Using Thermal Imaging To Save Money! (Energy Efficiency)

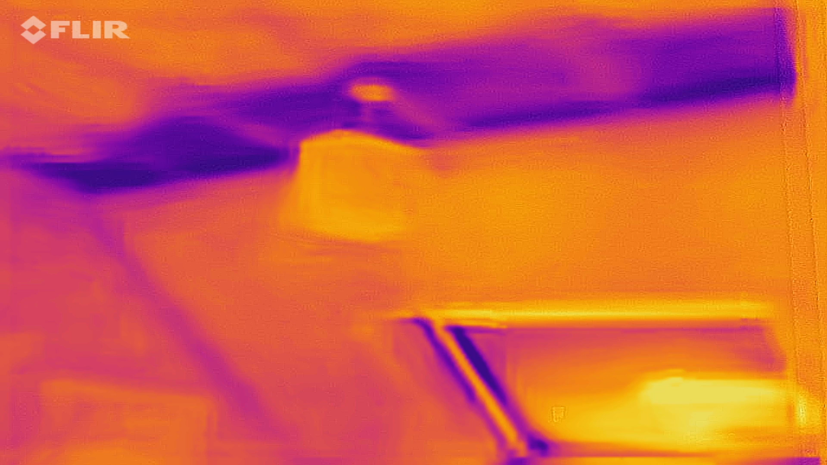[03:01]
this massive dark band where I'm losing quite a bit of heat it even goes past the light fitting so that's probably a good foot and a half from the the corner there where
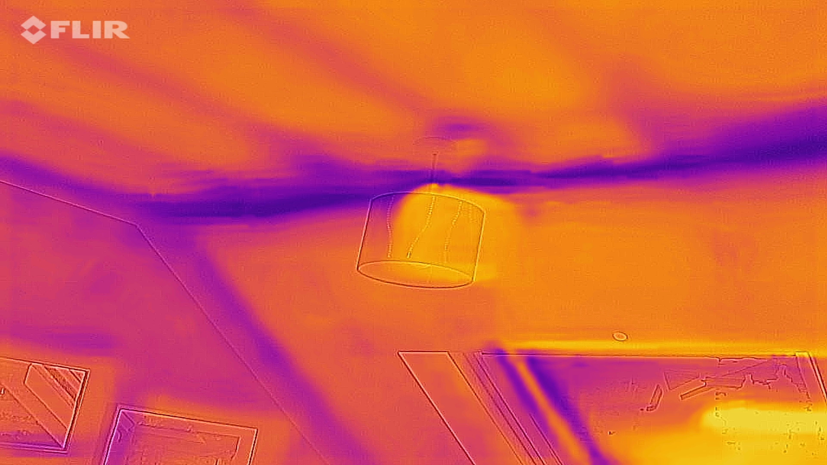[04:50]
more than likely the metal girder there's nothing can do about that it's metal it's going to be very cold um but you can sort of make out the light fitting so I've gained about over a foot of insulation of
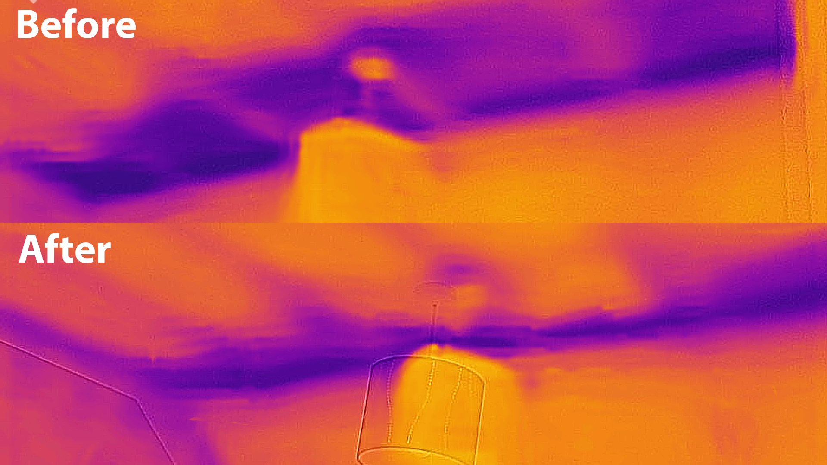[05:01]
no loss of heat and that's just in this room if I look at how that's probably
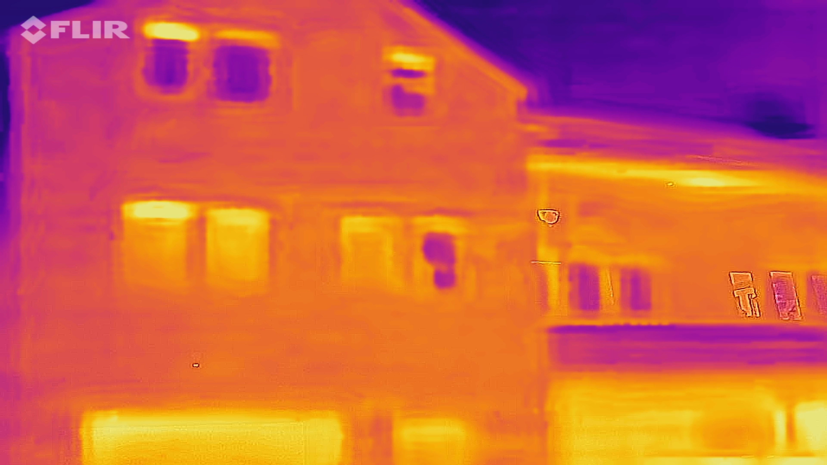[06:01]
at all it's what I would expect but you might be able to tell from that that we obviously have garages underneath it's a three story house um and the house is effectively on top of those garages now I've always